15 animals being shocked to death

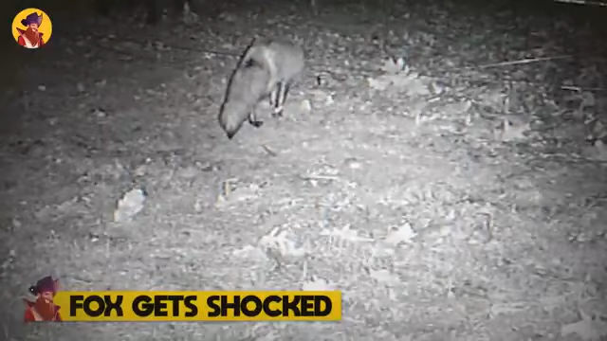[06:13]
This fox wants to get past this fence, probably in search of food or prey. But the fence zaps him and he moves away. He realizes he won't be able to get through, so he leaves.
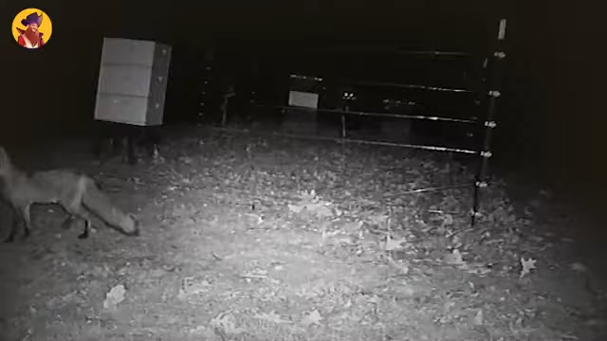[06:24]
This curious fox looks through the fence, but when he sticks his nose in it, he finds out the fence is alive and bites. He must be asking himself what a strange animal that was.
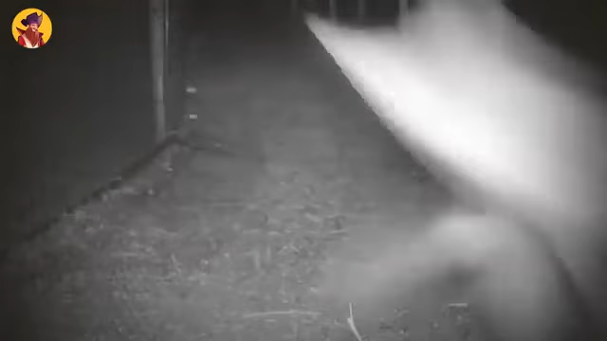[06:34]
Number 8. Deer vs. Electric Fence.
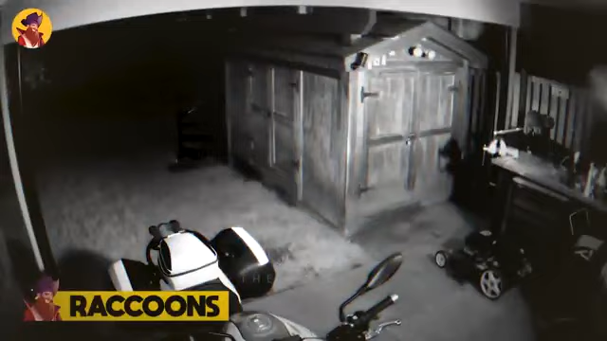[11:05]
Raccoons. This raccoon gets the scare of his life when he tries to steal food from a bird feeder.
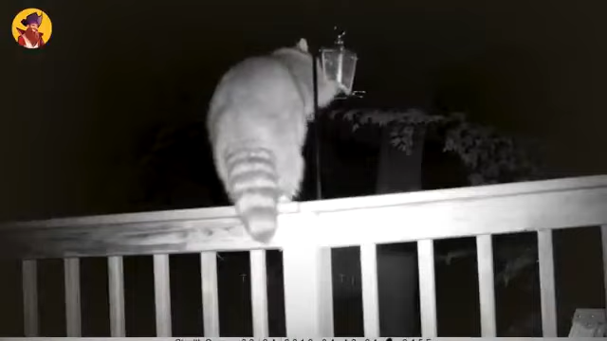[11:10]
The shock was enough to make the little pest look elsewhere for food. A man found another way to deter the raccoons from getting into his trash can. An electric fence that seems to work well.
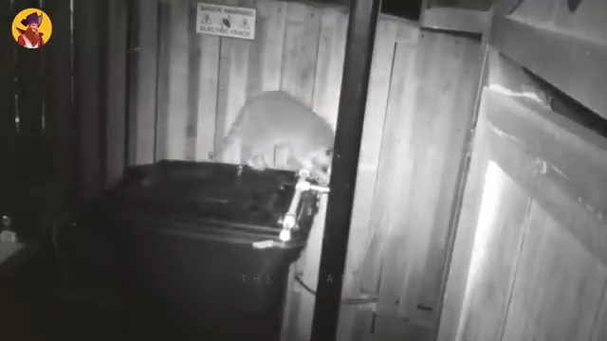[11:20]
The raccoons are smarts. Once they get hit with it, they don't come back for quite a while. Another sneaky raccoon tries trespassing on private property, but instead takes a jump back into the forest.
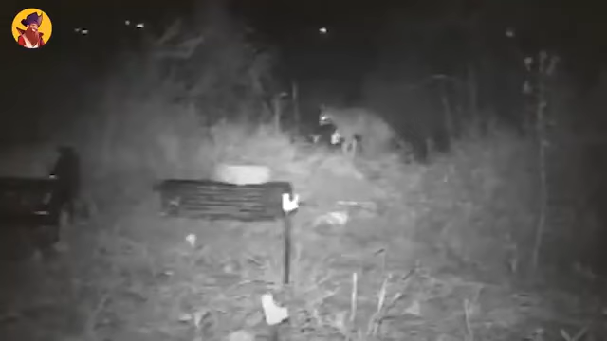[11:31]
This man kept losing fish to a raccoon that was snatching them out of the water. Hence, he got an electric fence installed.
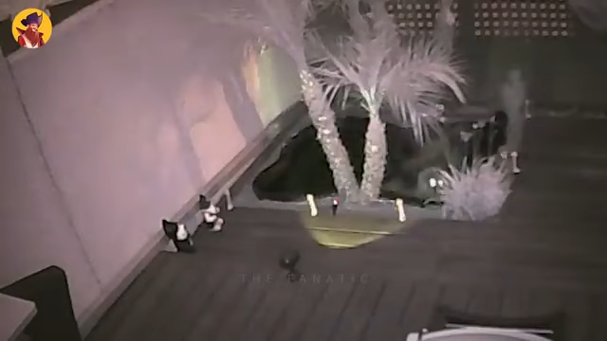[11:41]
And instead of shocking the fish, the raccoon was shocked by the fence. A bobcat kept coming to this property to snatch some ducks and chickens. So the owner of this property installed an electric fence.
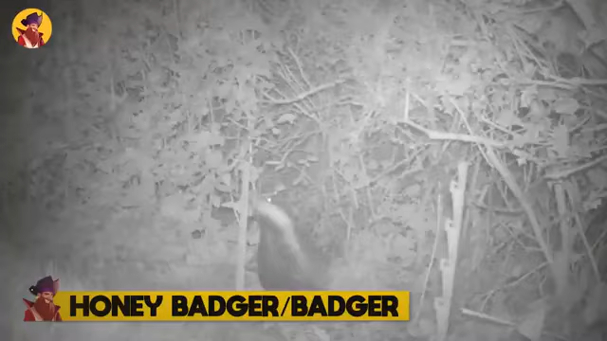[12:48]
Badger Badgers are fearless and aggressive animals that never back down from a fight.
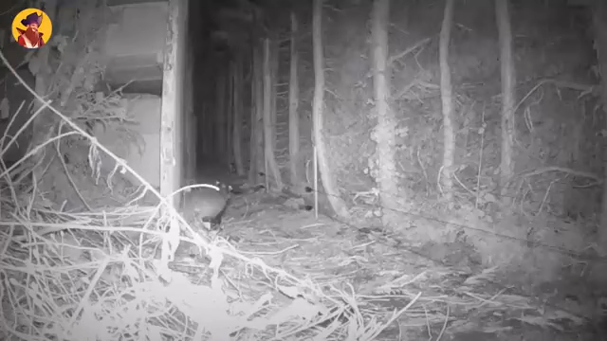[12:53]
Except when the aggressor is an electric fence. This badger kept tearing up this man's lawn, so he decided to install an electric fence, and you can see what happens to the honey badger on his next visit. He runs like the wind after being zapped by the fence.
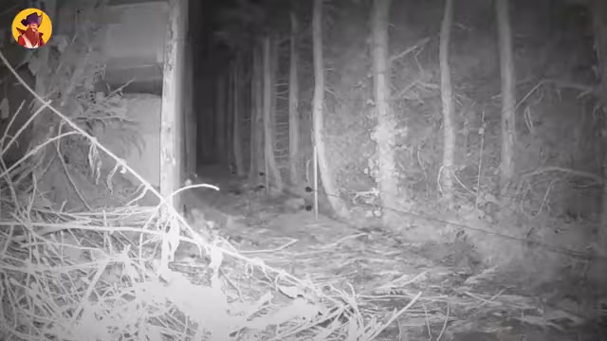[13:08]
After a man installs an electric fence, a badger does not even try touching the netting.
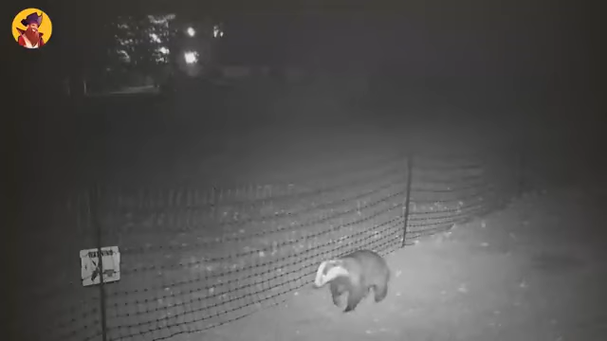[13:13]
This badger electric fence kit is perfect for keeping badgers off your gardens and flowerbeds. They are easy to set up and move around and come with dark green netting so they don't stick out like a sore thumb. This badger doesn't realize an electric fence separates him from his goal, but when he touches the fence, he finds out soon enough and scrams back into the forest.
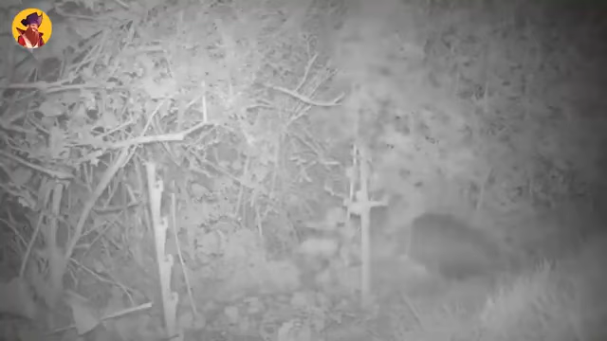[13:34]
Watch as this badger is deterred with the 4-line positive-negative electric fence system.
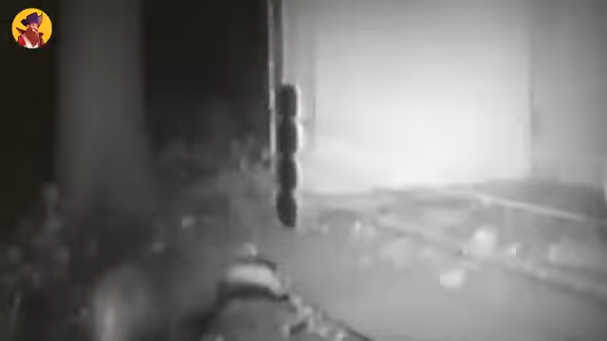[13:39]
Four lines of electric fence wires strung across a baited open box will do the trick.
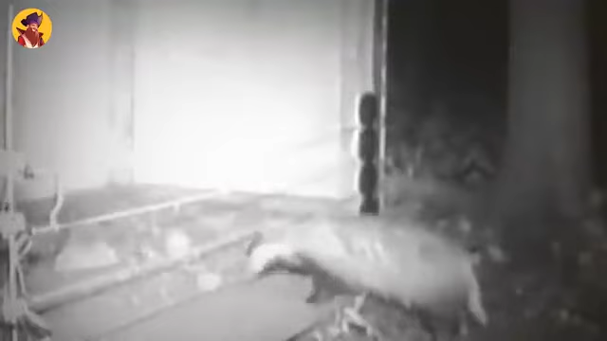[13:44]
Some of these were hard to watch, but my favorite was without a doubt the bird that disappeared when it was zapped.